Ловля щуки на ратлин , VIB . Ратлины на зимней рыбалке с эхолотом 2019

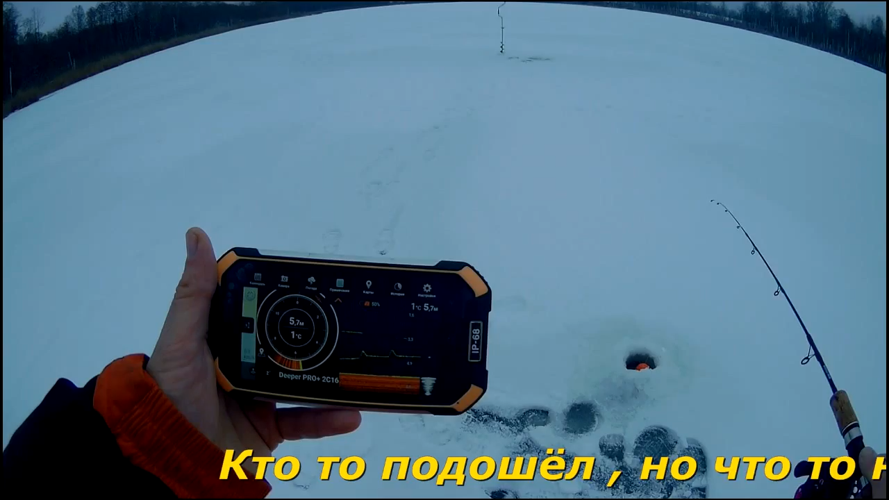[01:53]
Это самый лучший момент В моменте лишнего балка
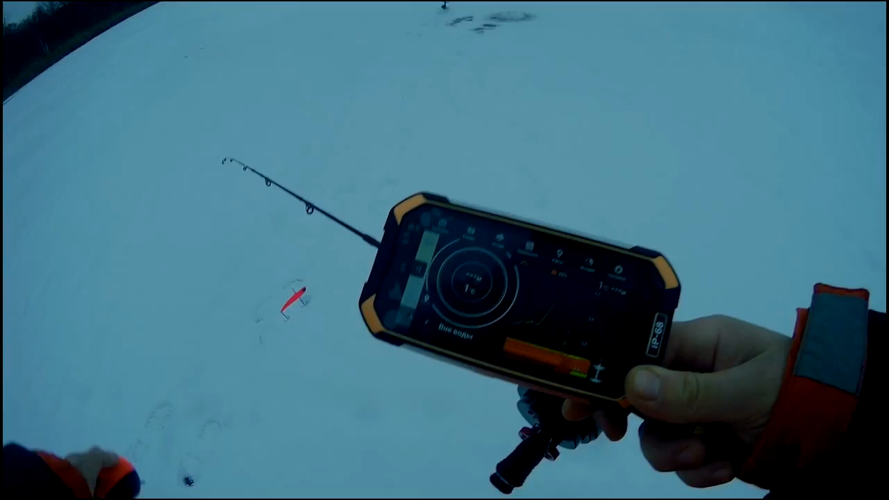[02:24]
Он не хватил Стало медленно спускаться, но не схватил бы